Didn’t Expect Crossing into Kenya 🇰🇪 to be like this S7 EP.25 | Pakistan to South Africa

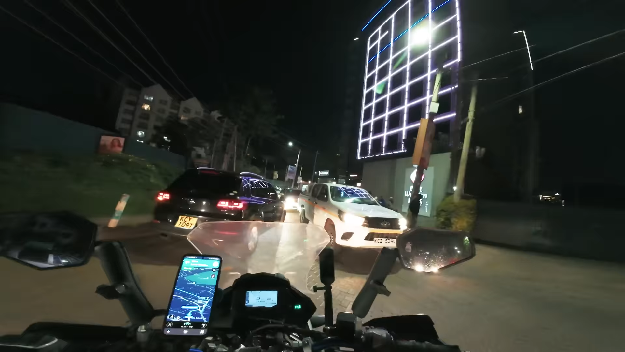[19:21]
चल भी रंगीली निकल। ओए खैर हो जा, तेरी एड्डी तेज़ लाइट है, बड़े हैक्टिक हो गए हैं पिछले जो है ना कोई 50 किलोमीटर ना यहाँ पे ट्रैफिक के अंदर ना। पहले वाली राइड बहुत कमाल की रही है, 100-110 की स्पीड से आ रहा था। लेकिन खैर पहुँच गए हैं, बस 2 किलोमीटर और रह गया है।